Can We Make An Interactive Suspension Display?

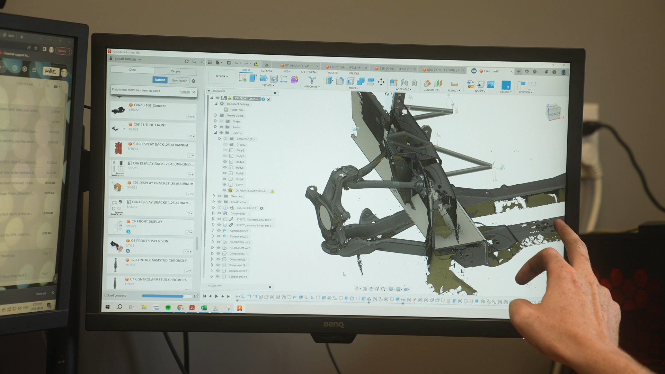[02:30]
this is the frame rail I'm going to hide that just so you
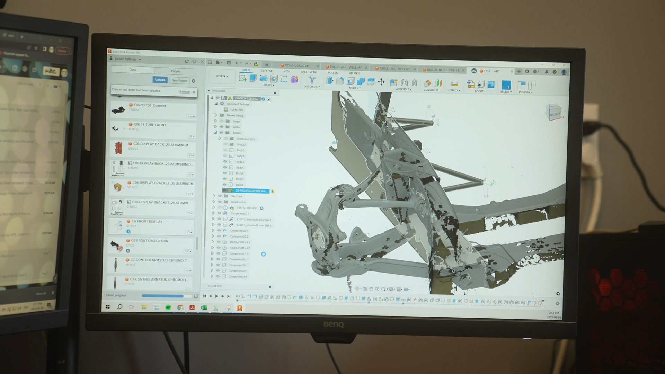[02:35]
can see things better this is going to be the lever that the users will be able to